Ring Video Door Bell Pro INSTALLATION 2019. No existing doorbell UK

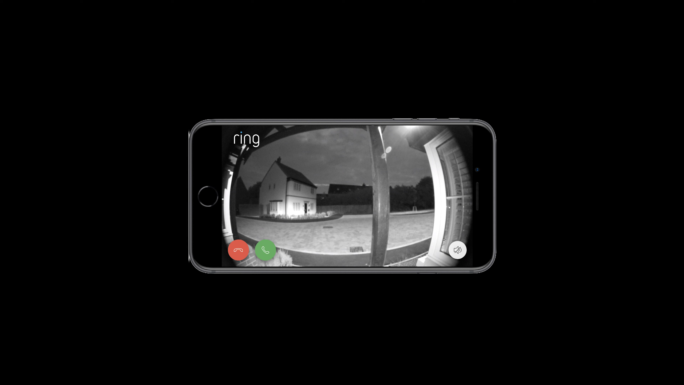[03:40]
The motion capture is excellent, as demonstrated by the bee setting it off just then. At night time, the image is of a good quality. This is what it looks like on the outside at night.